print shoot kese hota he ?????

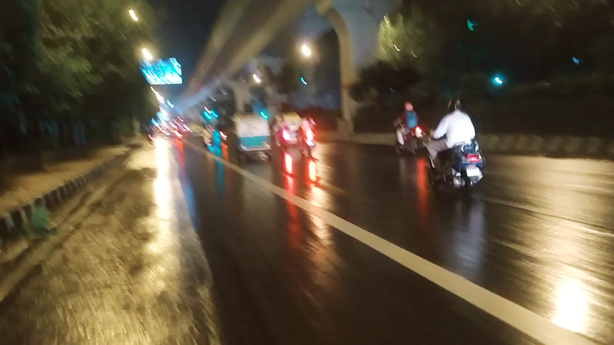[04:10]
तो अब हम दोनों भीगते हुए घर जा रहे हैं, लेकिन ज़्यादा बारिश नहीं है, फिर भी इतनी बारिश है कि हम लोग मतलब इससे अच्छा तो हम मॉल में थोड़ा टाइम स्पेंड और कर लेते हैं, थोड़ा भीग गए हैं।